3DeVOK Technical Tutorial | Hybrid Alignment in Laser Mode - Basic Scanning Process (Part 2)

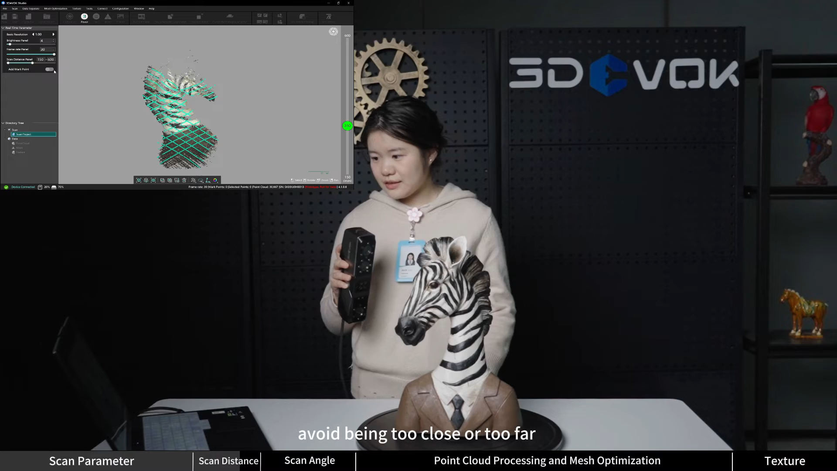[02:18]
close or too far if the scanner is too close the two cameras may not
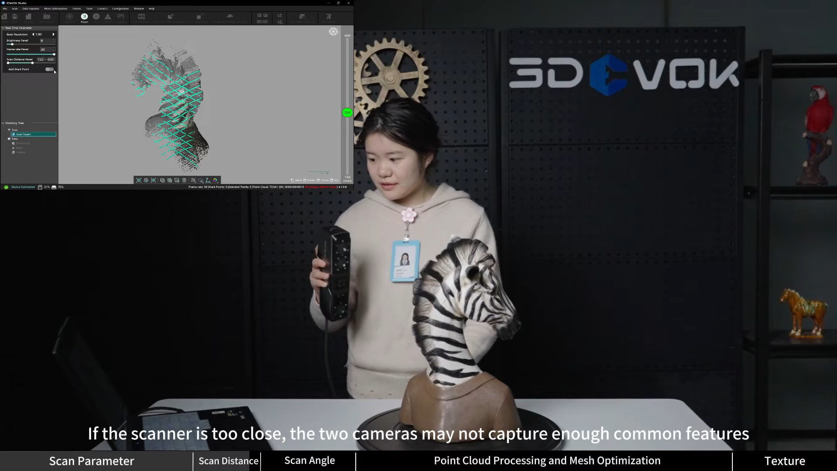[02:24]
capture enough common features leading to misalignment if it is too far the scanning
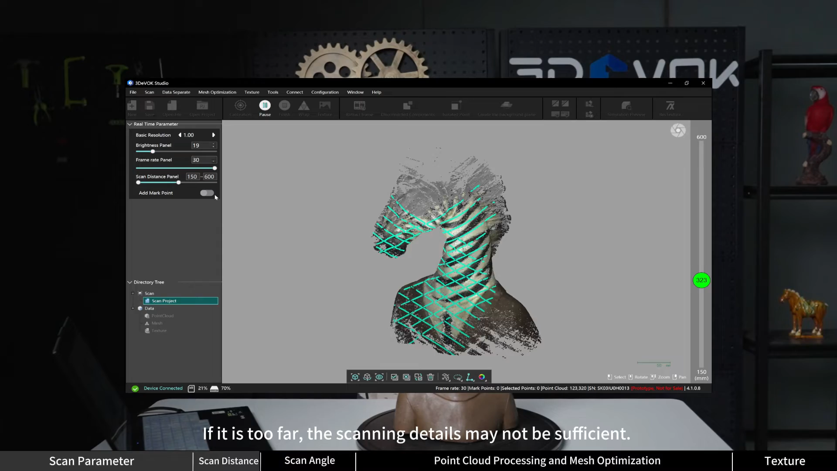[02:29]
details may not be sufficient the distance bar on the right side of the software indicates the real-time scanning
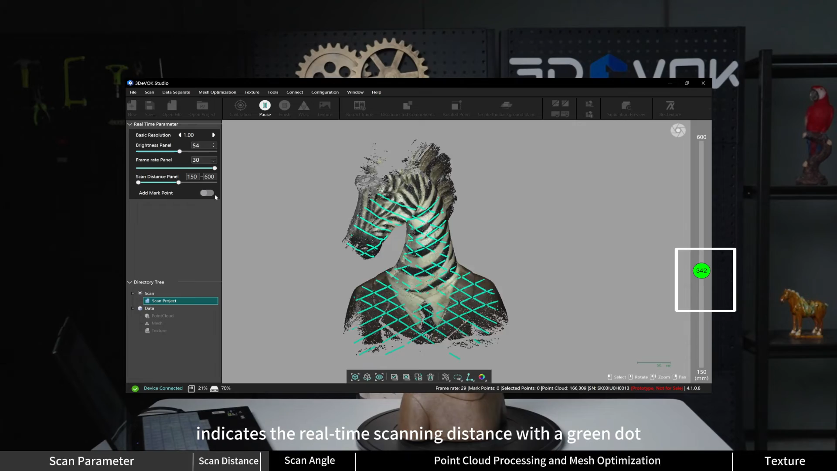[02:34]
distance with a green dot keep it within the appropriate range scan angle during scanning move the scanner from multiple angles especially when dealing with gaps edges and other
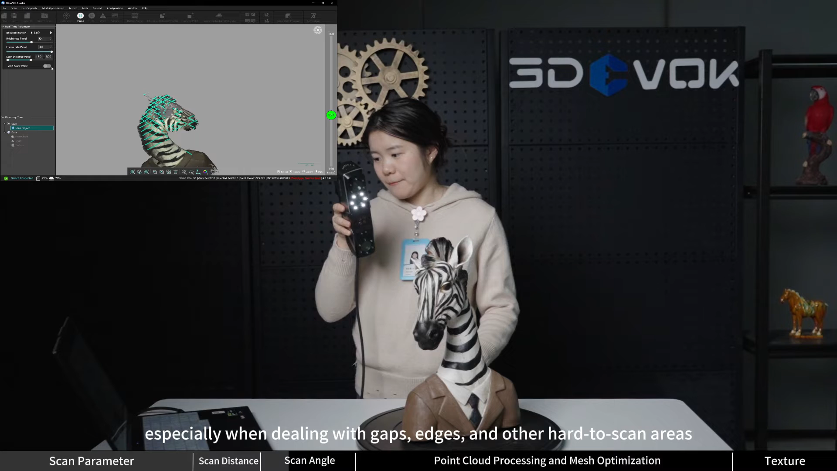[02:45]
hard to scan areas adjust the scanning angle to ensure comprehensive data acquisition additionally
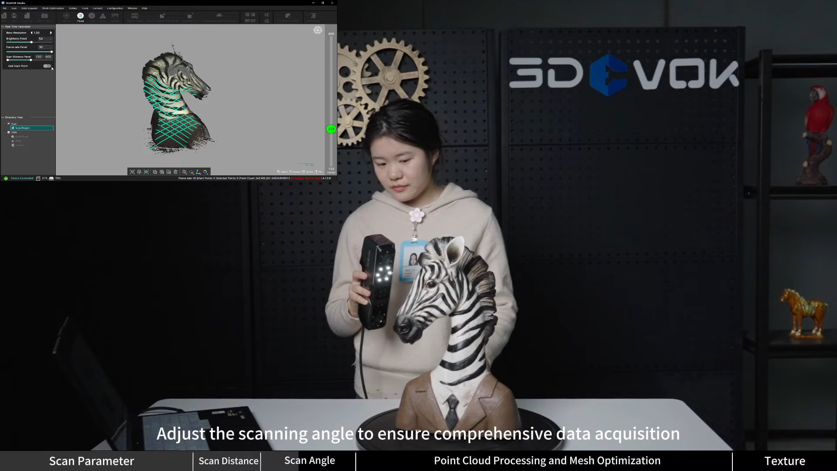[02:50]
try to keep the two black and white cameras perpendicular to the scan surface to obtain better data quality color map can help us to assess the quality of the scan data green
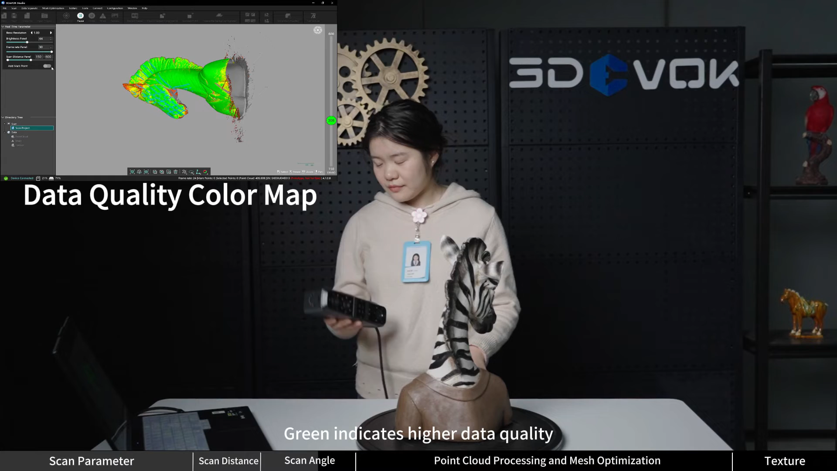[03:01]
indicates higher data quality with the point cloud density matching the current resolution while
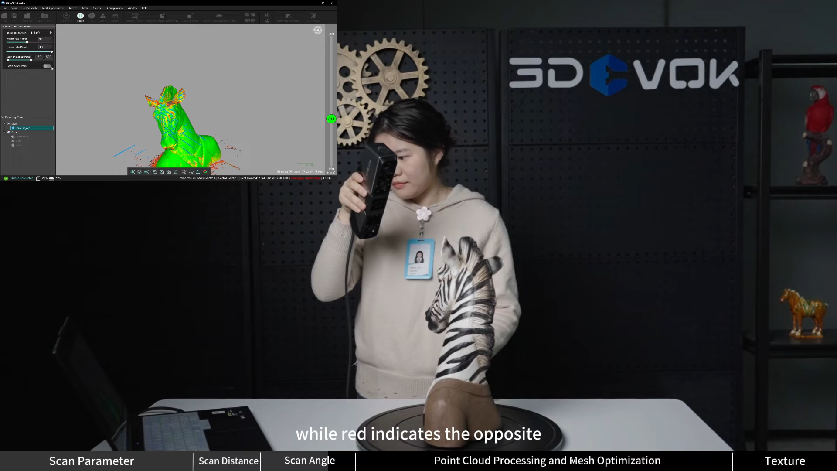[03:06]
red indicates the opposite once all data points turn green you can stop scanning and
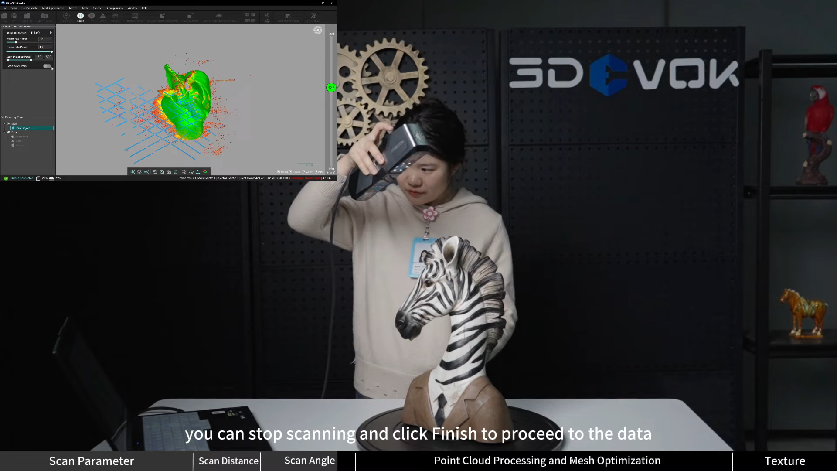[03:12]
click finish though proceed to the data note after changing the resolution the color
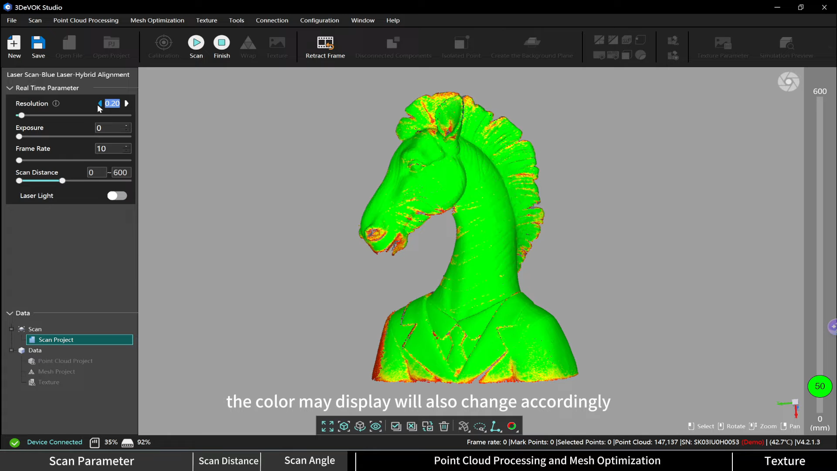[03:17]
may display will also change accordingly you need to continue scanning until the data turns green
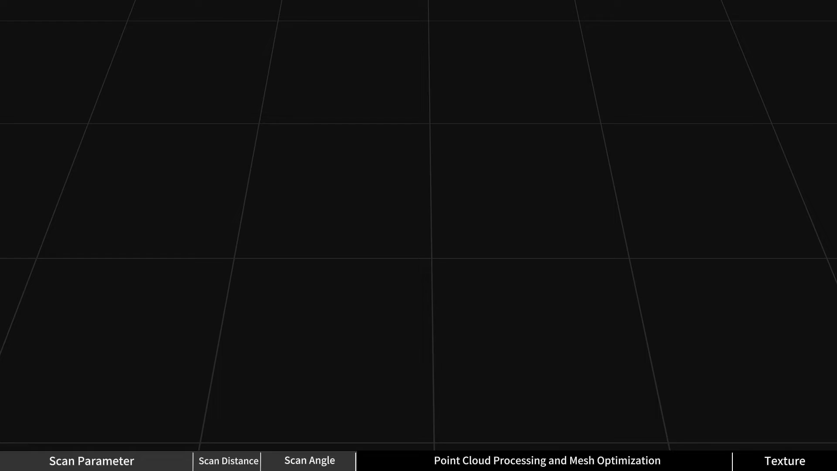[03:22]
point cloud processing after scanning click the finish button waiting for the
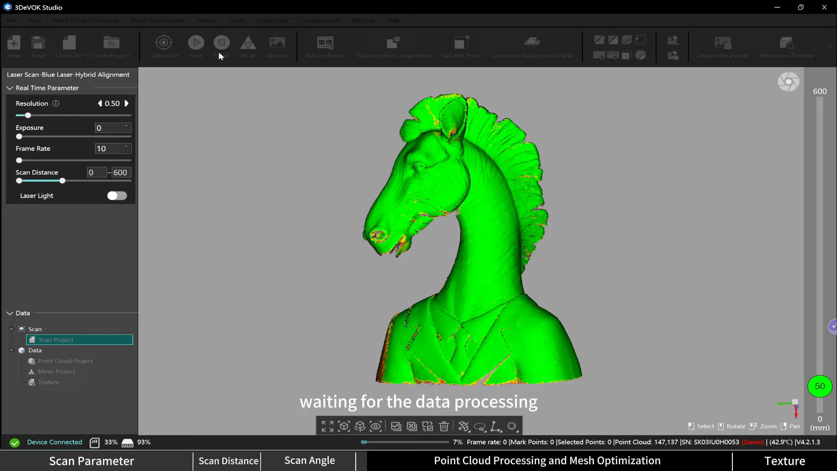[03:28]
data processing the calculation time depends on the scan resolution computer configuration and the size of the scanned object the finer and larger the object the longer the calculation will take you can see the number of point clouds in the bottom right corner of the software both the scan project and point cloud project display sampled point cloud data during the calculation noise will be filtered merged and the complete point cloud will be computed once
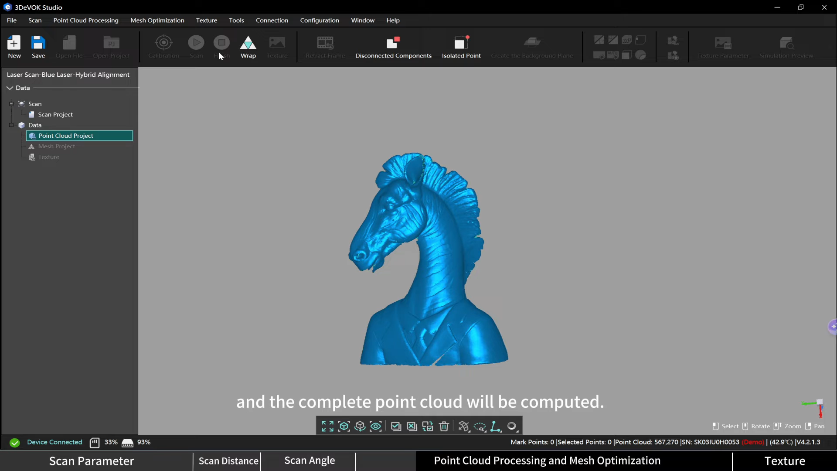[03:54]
completed the actual number of point clouds will be displayed in the point cloud project
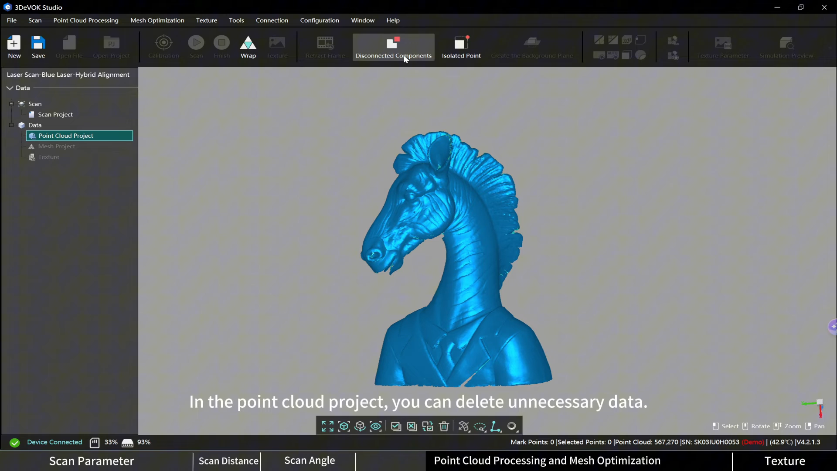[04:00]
you can delete unnecessary data use the disconnected components or isolated points
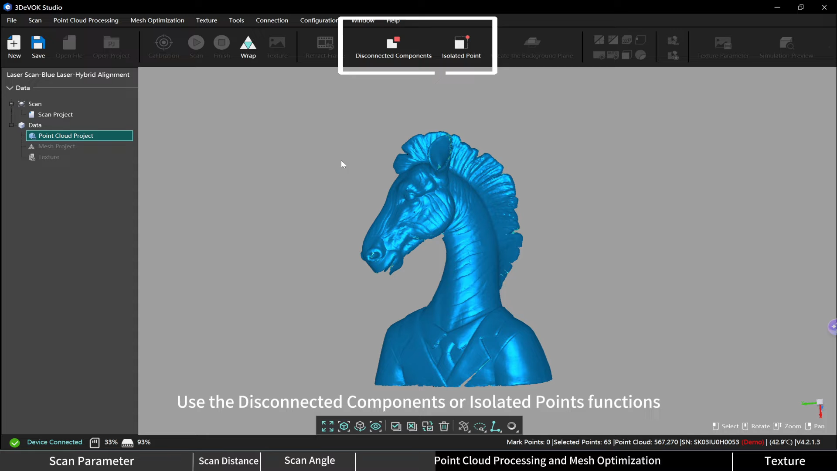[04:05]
functions to automatically select data that is not connected to the main body and isolated noise points and then delete them
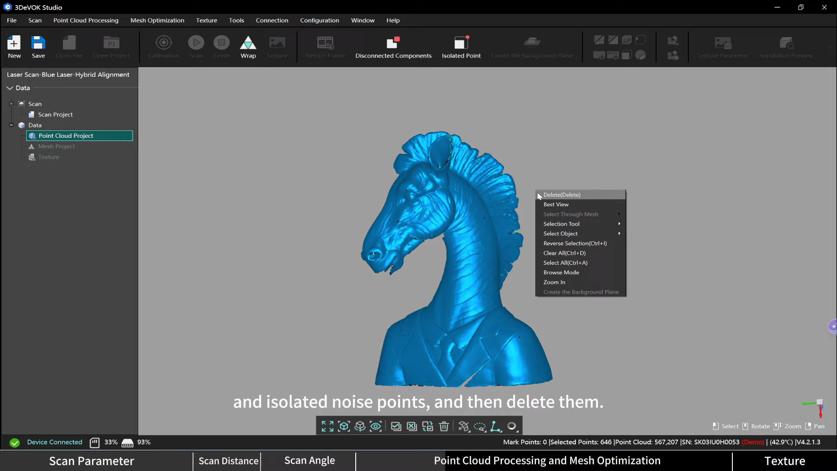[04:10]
you can also manually select unwanted data
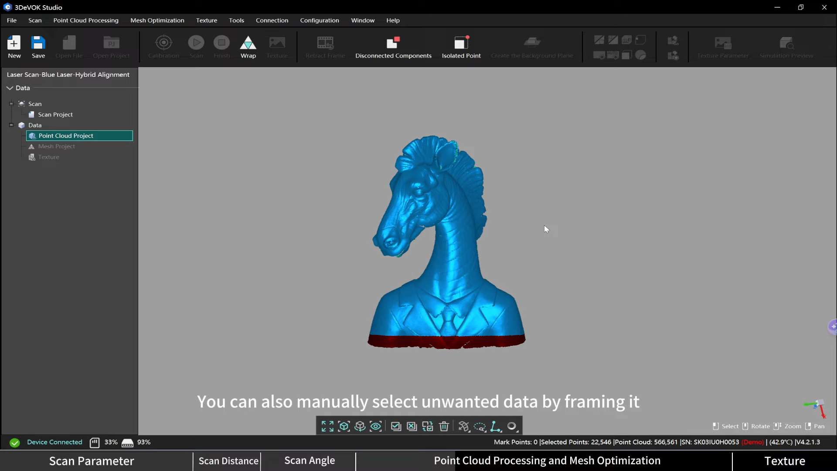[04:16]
by framing it then right click or press the delete key to remove it right clicking also allows you to change the selection mode selection object and access some additional functions
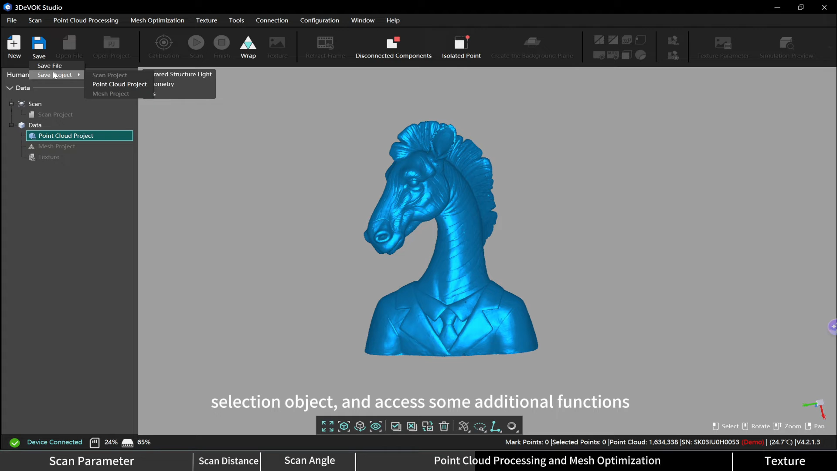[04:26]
here we can save the point cloud file and the point cloud project if
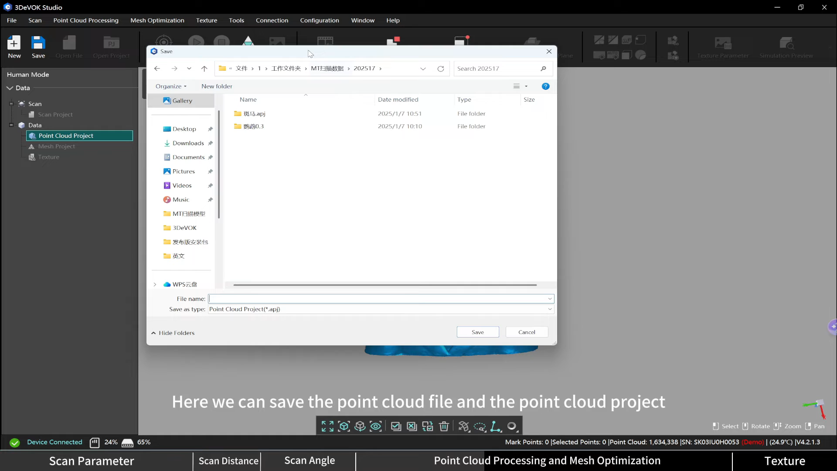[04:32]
the object requires data alignment save the point cloud files as asc or apj files you can later use the model alignment function to merge the front and back
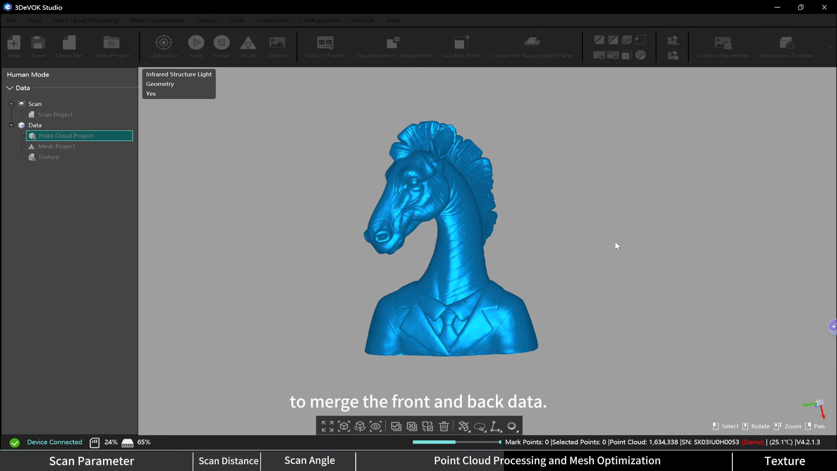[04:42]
data click the wrap button at the top to generate a mesh file on the left side you can choose the